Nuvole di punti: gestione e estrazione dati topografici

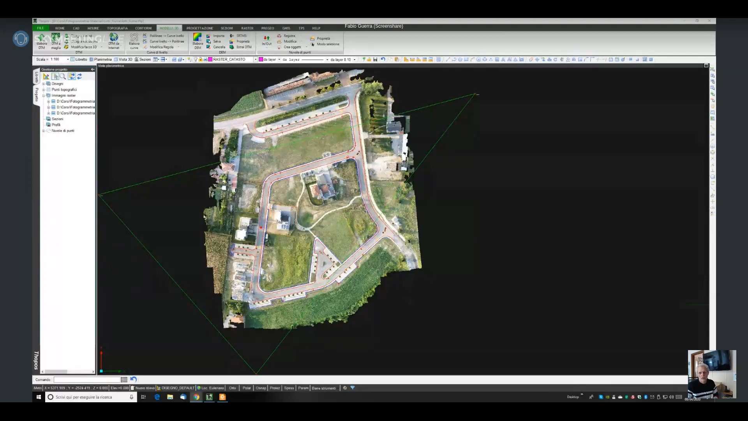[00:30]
una nuvola di punti una nuvola di punti è fondamentalmente un oggetto 3d quale sto visualizzando una video su topos è fondamentalmente un oggetto 3d composto come dice la parola stessa da dei punti ad ogni punto sono
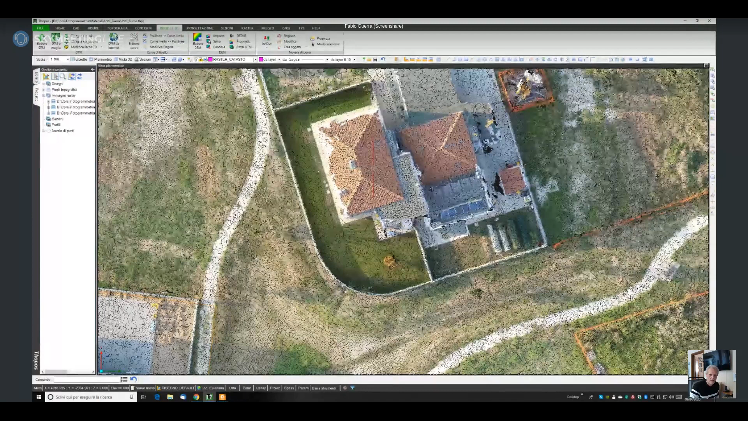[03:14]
insomma viene viene diventa qualcosa di più interessante dal punto di vista topografico quindi questo come come cappello iniziale per quanto concerne la questione della nuvola di punti vorrei andare approfittare insomma della di questa nuvola che ho caricato per
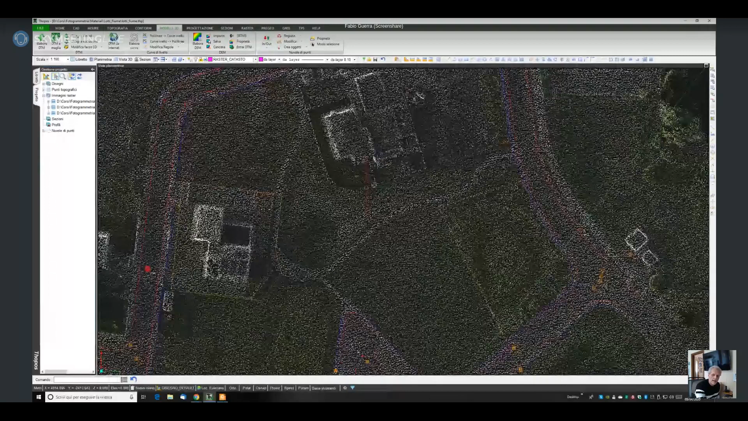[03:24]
visto che il webinar trattava vuole trattare anche per quanto con la questione che riguarda la gestione della nuvola di punti sui sui vari programmi topos in particolare ma
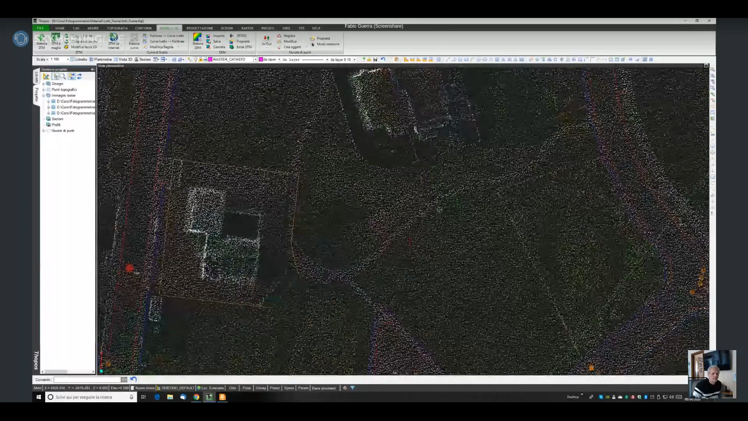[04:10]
grafico il diciamo la la il collo di bottiglia nel trattamento della nuvola di punti non è tanto la la memoria ben che i punti sono delle per così dire
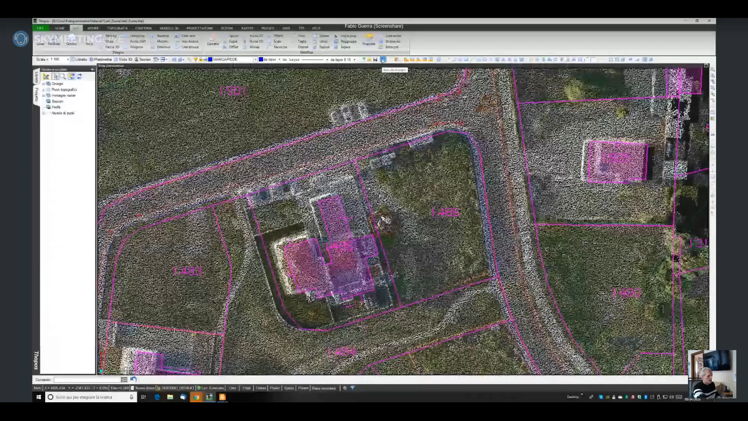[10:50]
qua ho attivato la trasparenza ok altra cosa altra cosa che
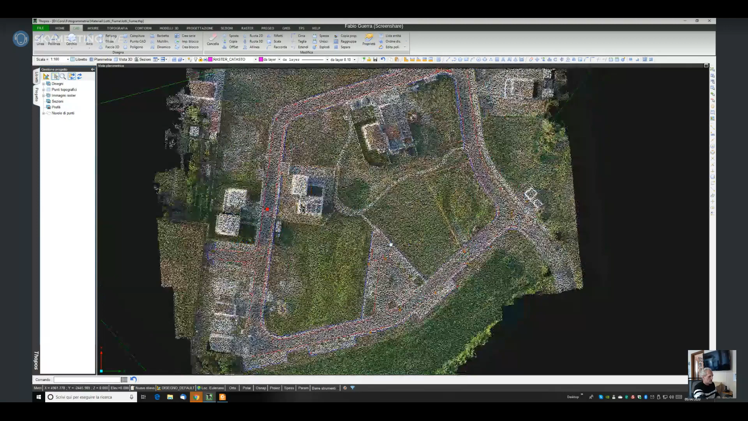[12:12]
però finché la nuvola non viene aspetta che provo a caricare una nuvola un po più un
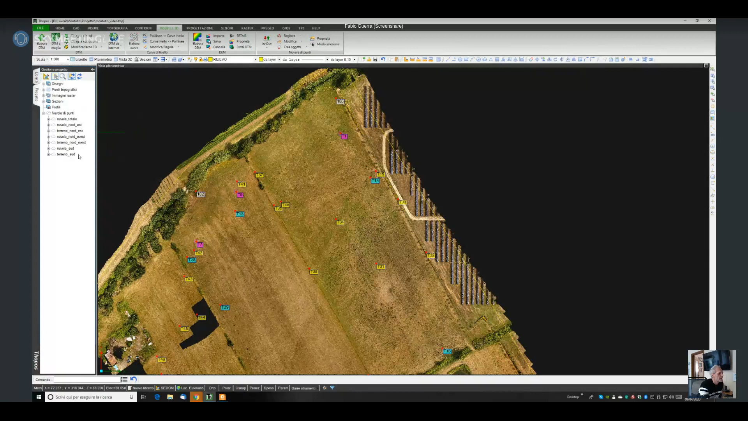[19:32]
determinati algoritmi questo perché lo sto dicendo sto dicendo perché in questo caso le nuvole del programma sono 23 sono 7 per in realtà adesso ne ho caricata solo una che è questa qua nuvola totale di circa 67 milioni di punti i file della nuvola di punti non sono inseriti come immaginate ma non lo fa solo topos ma anche su qualsiasi caso non sono inseriti all'interno del file del programma in questo caso thp come non sono inseriti sui file dvg di autocad non sono inseriti su perché la nuvola di punti ha diciamo delle dimensioni importanti che è impossibile salvarli quindi
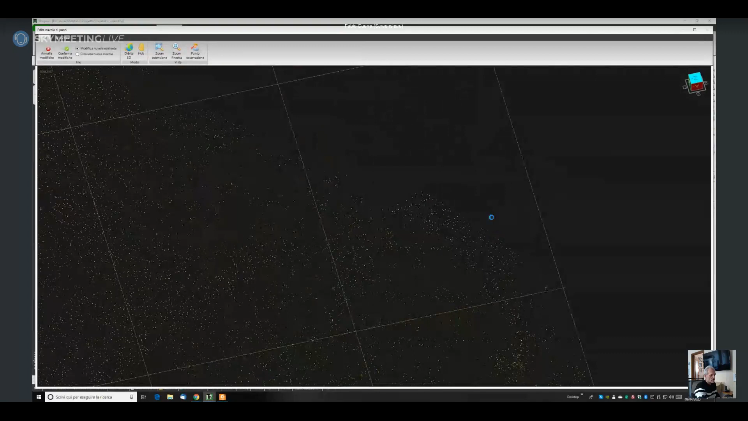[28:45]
la nuvola che questo qua che vediamo video da questo da questo diciamo menu esterno abbiamo la possibilità di per così dire selezionare i punti della nuvola e cancellare quelli che non mi servono andiamo qua nel menu selezione adesso qua la nuvola questa qua è già pulita però insomma supponiamo che questa parte qua voglio eliminare perché non mi serve utilizzo in questo caso la selezione libera e vado a selezionare tutti questi punti che
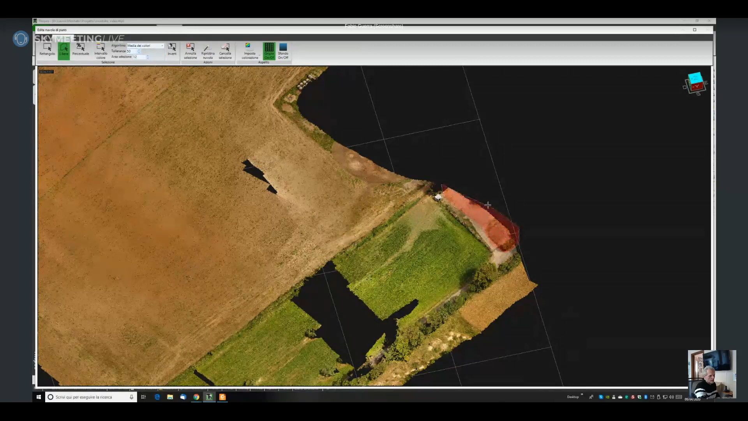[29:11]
non mi servono tasto destro conferma ecco i punti sono diventati di colore rosso cancella selezione ed ecco che
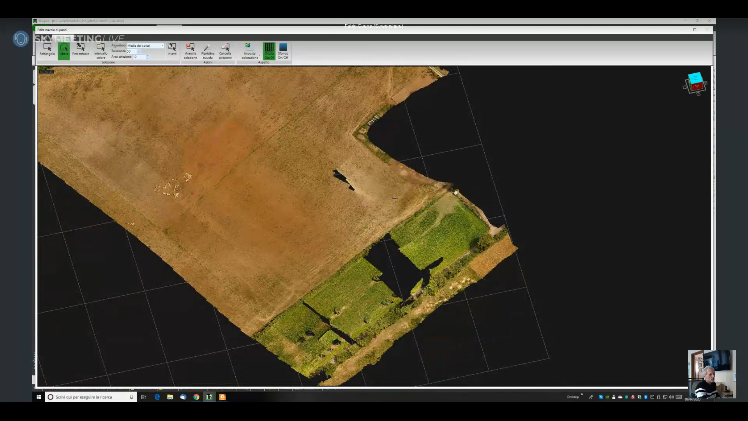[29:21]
i punti sono stati eliminati per cui questa è un'operazione fondamentale nella quale dobbiamo investirci del tempo mi raccomando non è una cosa banale questa diciamo il tempo che risparmiamo in campagna non proprio tutto per carità ma il una parte del tempo che viene risparmiato in campagna
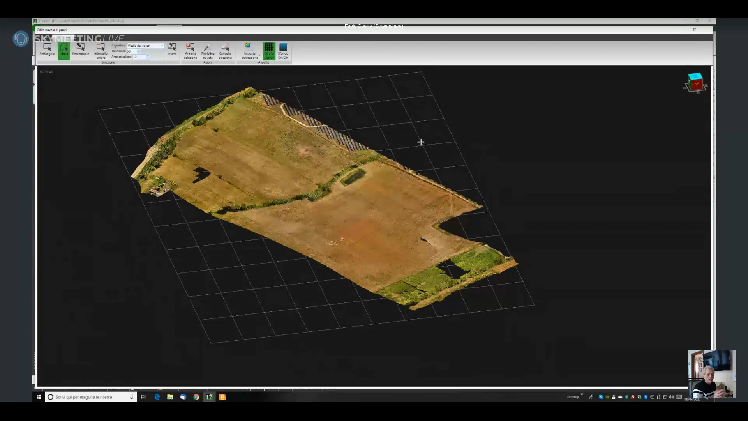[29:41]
utilizzando questo tipo di metodologie deve essere utilizzato in ufficio davanti al computer per fare questa opera di pulizia di sistemazione della nuvola
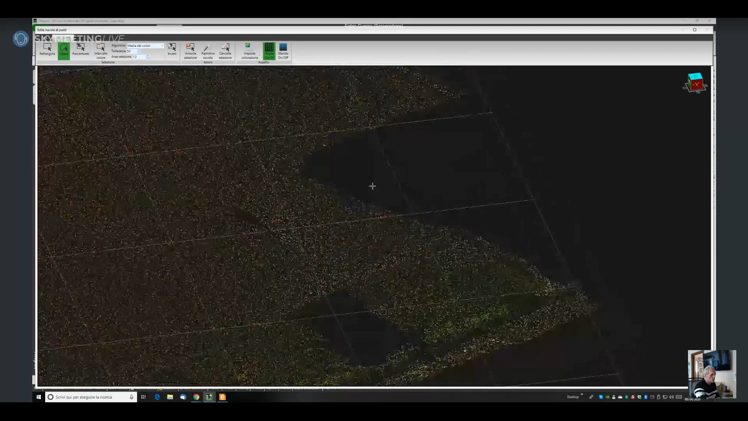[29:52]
perché se una nuvola non è ben pulita poi anche il dato
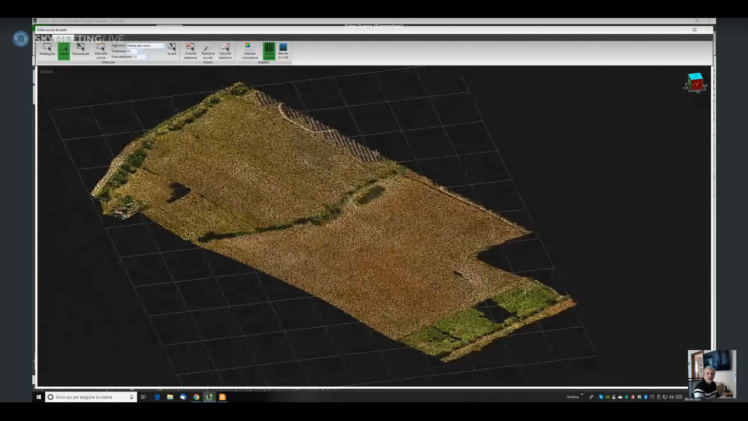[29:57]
dei modelli 3d che ne usciranno ovviamente saranno anche quelle poco affidabili per cui importante importante pulire la nuvola di punti una volta che la nuvola di punti è stata pulita sistemata o su topos o la possibilità di modificare la nuvola esistente quindi la nuvola che avete visto su topos viene modificata con i punti eliminati o se no con questa opzione qua andare a creare una nuvola di punti pulita quindi qua in questo caso si utilizza la gestione multinuvolo del programma
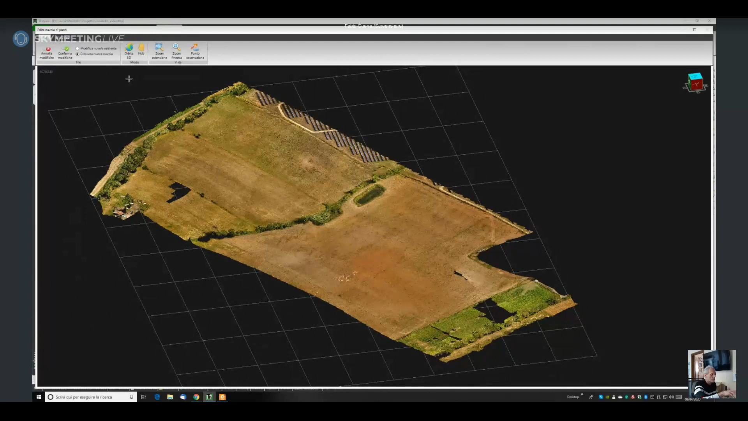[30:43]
ovvero la nuvola di punti sporca definiamola così rimane lì salvata nessuno la tocca posso scaricarla dalla memoria come abbiamo visto prima perché non mi serve e vado a lavorare sulla nuvola pulita in questo modo qua in questo caso non mi serve faccio nulla modifiche però è questa diciamo è il comando specifico per fare come dire la la prima pulizia su